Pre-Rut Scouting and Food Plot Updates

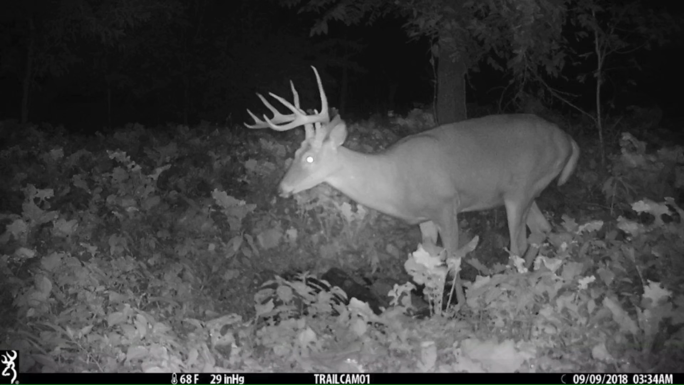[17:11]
uh this being the nicest one i found his shed this previous spring and man he grew a ton from three to four because i think he's a four year old now and uh he's just a real nice deer this one being a two and a half year old we got tons of pictures of him last year but never found any one of his sheds we got two year and a halves and uh the